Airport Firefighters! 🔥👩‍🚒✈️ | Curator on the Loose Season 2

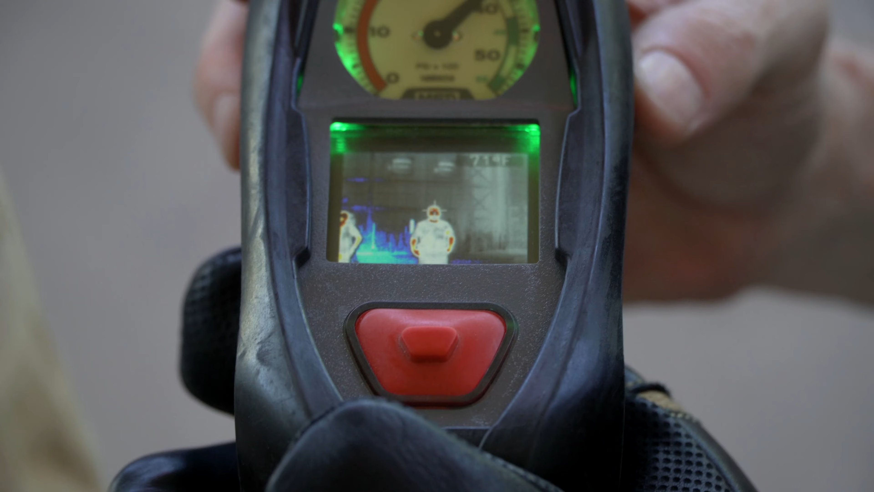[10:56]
So you can try to locate a fire or even try to locate a person if it's like just a smoking environment. Just from this unit alone. Correct.